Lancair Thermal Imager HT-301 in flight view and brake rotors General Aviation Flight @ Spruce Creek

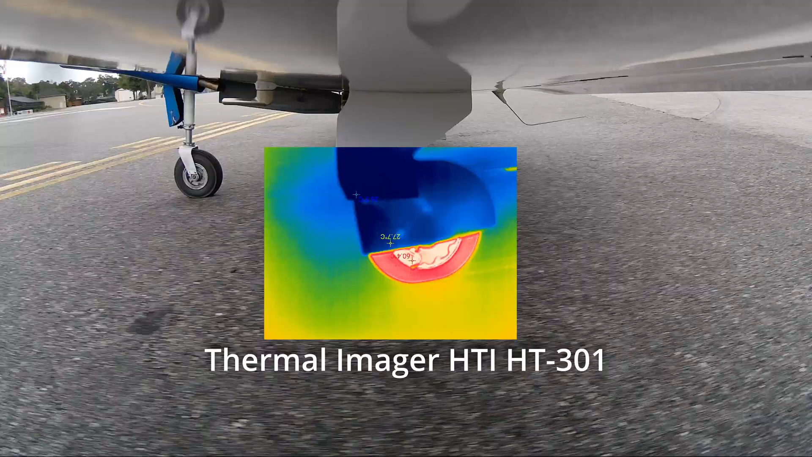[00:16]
but I was really surprised at how well it captures everything going on here with the tire and the brake caliper.
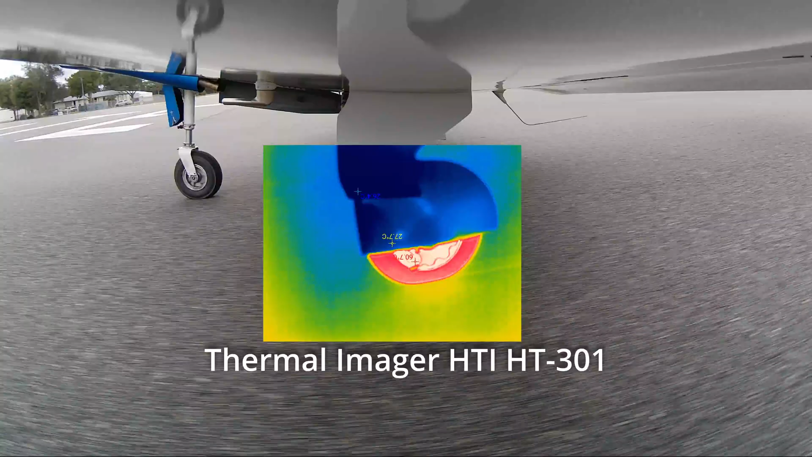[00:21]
So, as you can see,
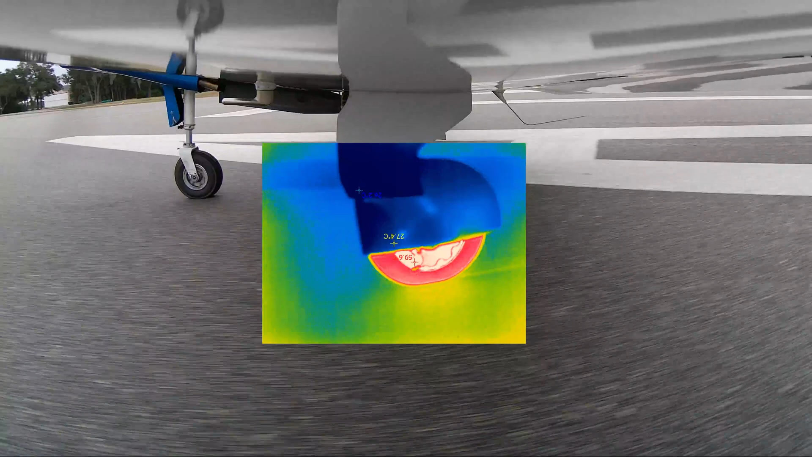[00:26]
we're going on to a damp runway, and you can actually see the tire is warmer just from the friction of it rolling.
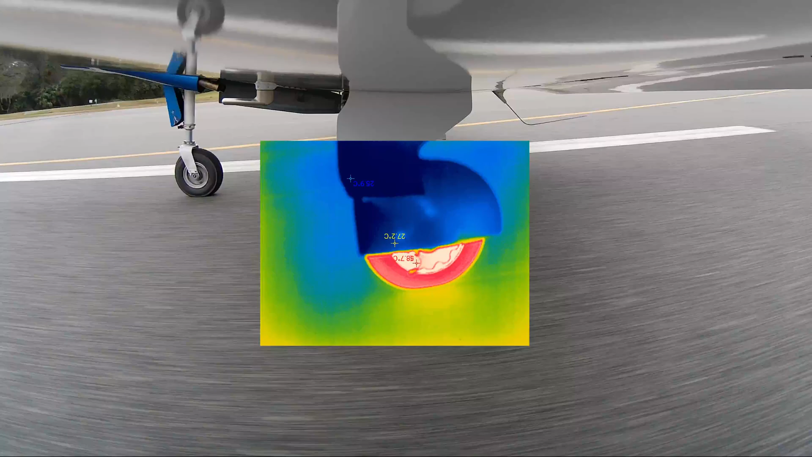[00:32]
We're going to take off here right around 60 knots,
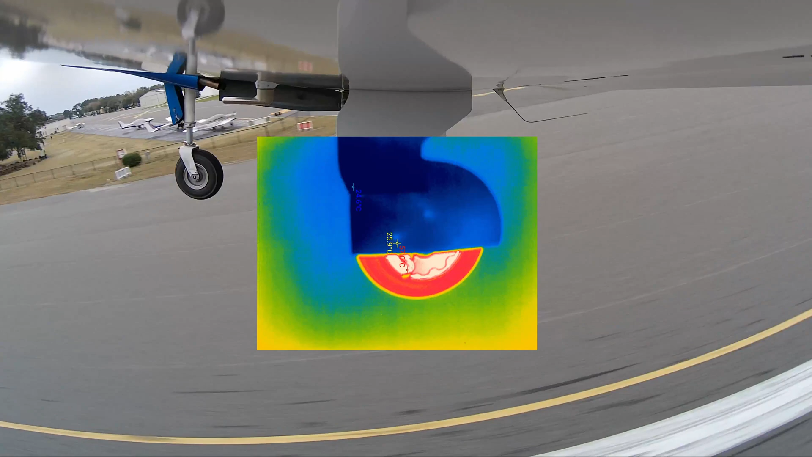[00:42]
Now we're going to tap the brakes, retract the gear,
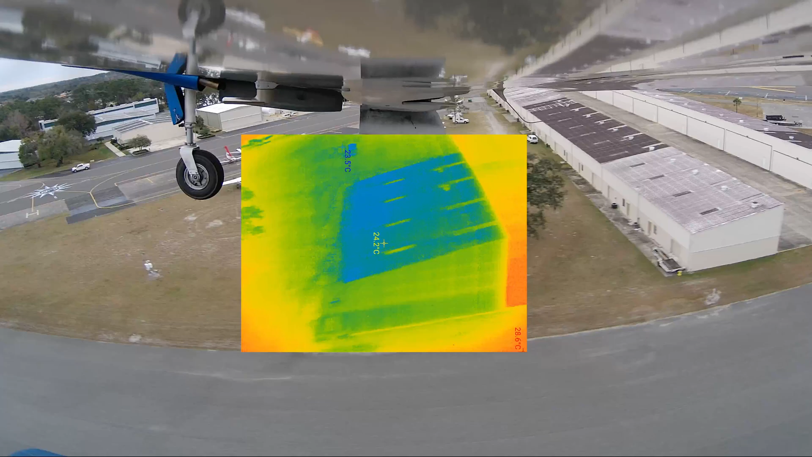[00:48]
and one thing that I was surprised with is how well this infrared camera
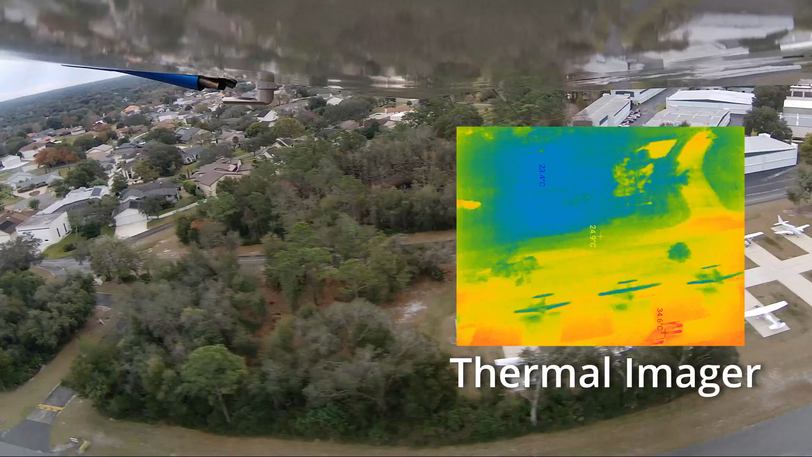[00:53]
picked up all of the areas around it.
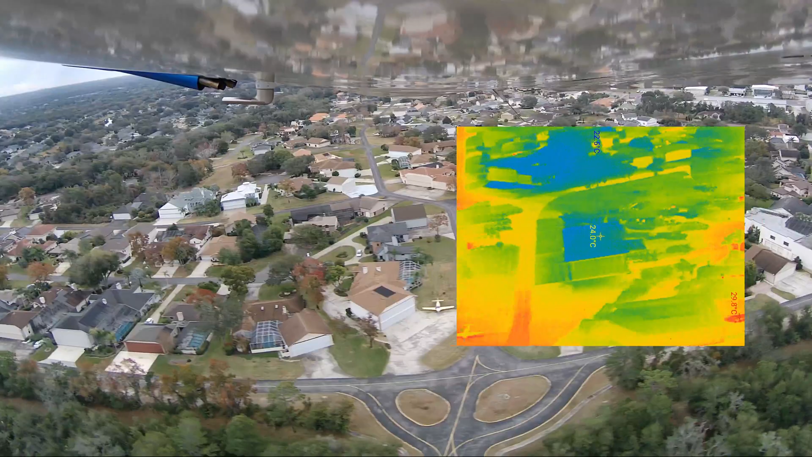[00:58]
I didn't think it would actually do that well from the air, and you can see here it captures the houses,
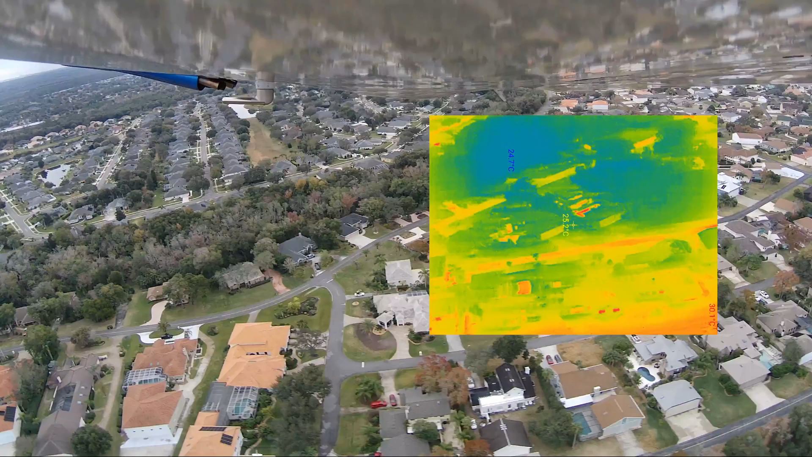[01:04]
you can see hot spots that are out there, and one thing that's really interesting is you can also see
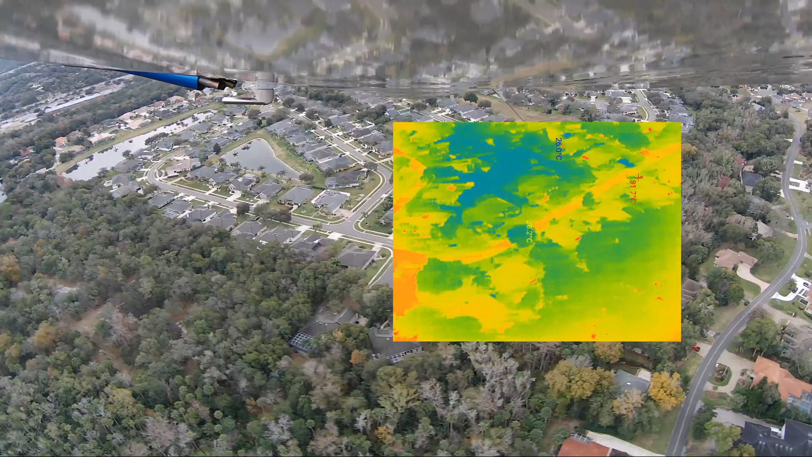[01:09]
cars, and cars that are cool or have been running.
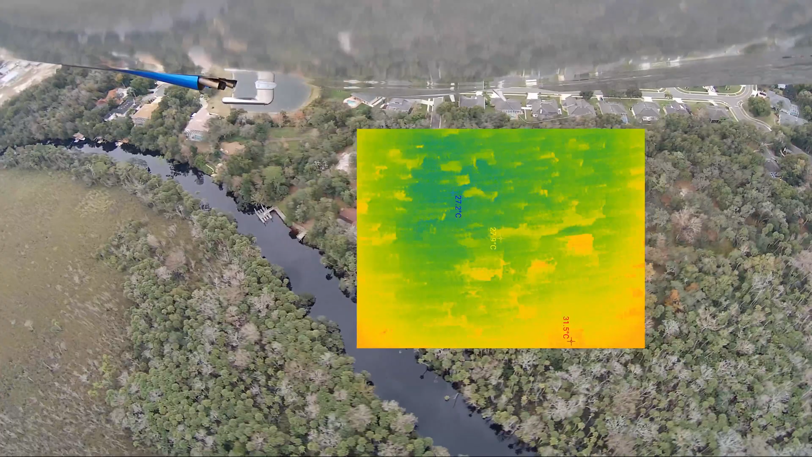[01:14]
Obviously, any infrared camera would do this, however, this is being one that just plugs into a cell phone.
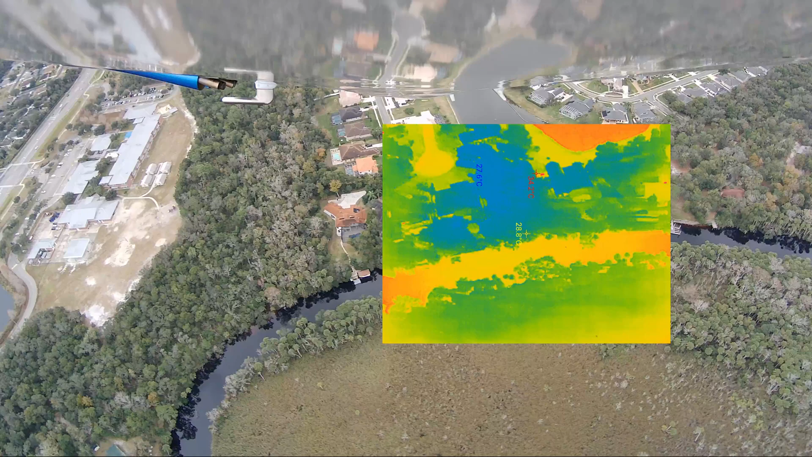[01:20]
I didn't expect it to be able to range this far.
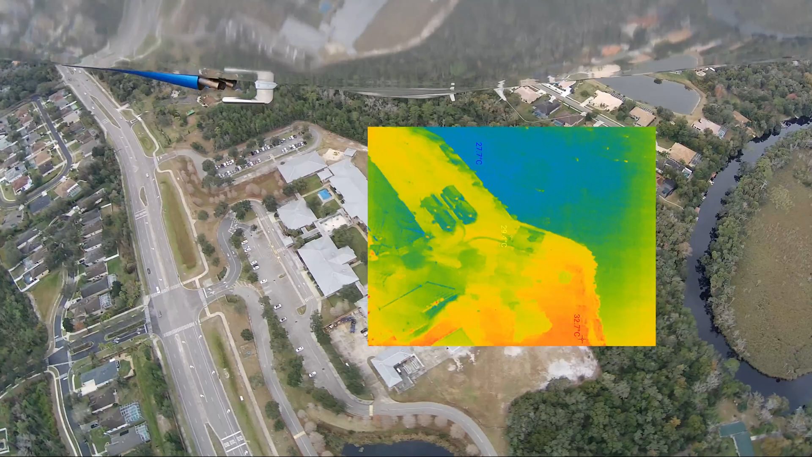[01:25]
We're about a thousand feet here, and you can see in that parking lot there, there's quite a few hot cars that have just parked.
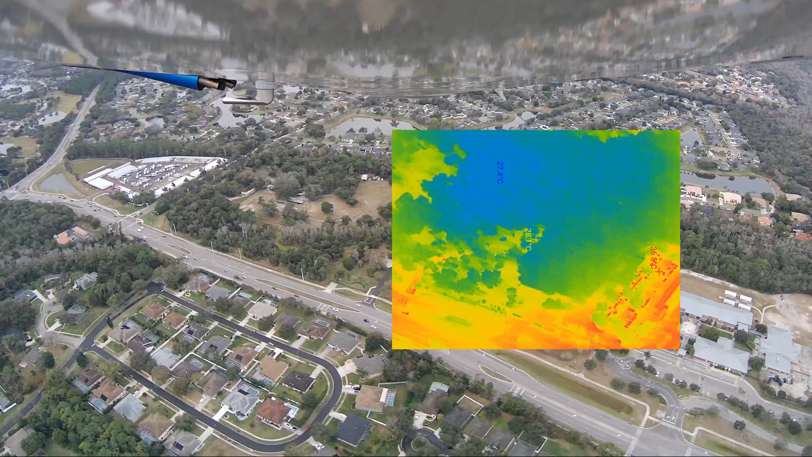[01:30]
And the traffic on the road, you can see those cars there as well.